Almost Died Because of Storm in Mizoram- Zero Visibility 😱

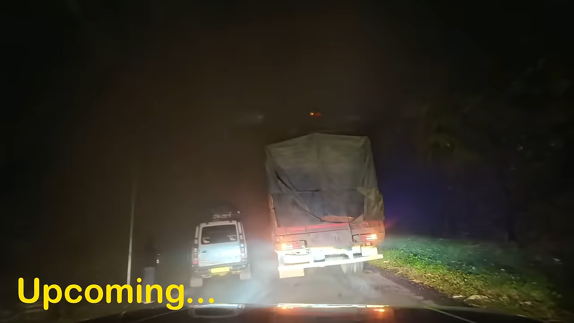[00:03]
भाई ये ट्रक वाले भाई की हिम्मत है, ये पता नहीं कैसे चला पा रहे, बाकी किसी की हिम्मत नहीं है, सबने गाड़ी रोकी हुई है।
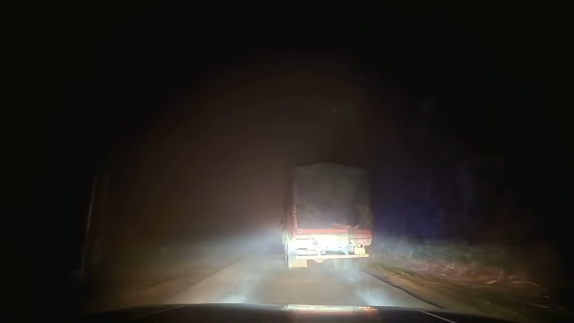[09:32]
now. Let him take the risk. Oh man. Shelby, what happened to visibility? In the middle of the road, jeez. At least get on the side. Yeah, and they are waiting for something. They're waiting to get hit. Like they're also coming back. See? भाई ये ट्रक वाले भाई की हिम्मत है, ये पता नहीं कैसे चला पा रहे, बाकी किसी की हिम्मत नहीं है, सबने गाड़ी रोकी हुई है।
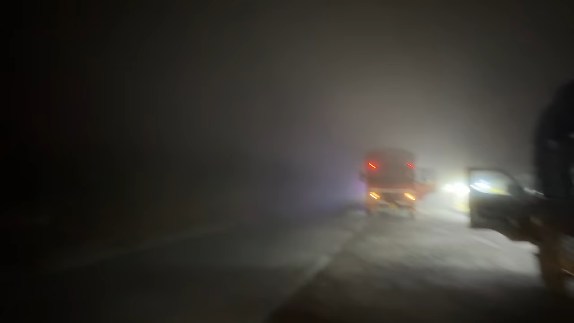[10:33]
गाड़ी ड्राइव करने मेरी तो हिम्मत नहीं हो रही। तो बाकी सभी गाड़ियों के पास है ना येलो लाइट है, लेकिन मेरे पास है भाई व्हाइट वाली अपनी गाड़ी में। और जब भी आपके पास व्हाइट लाइट होती है ना तो आपकी विजिबिलिटी ऐसे मर जाती है कि क्या ही बताऊं। Do you want to say anything about this?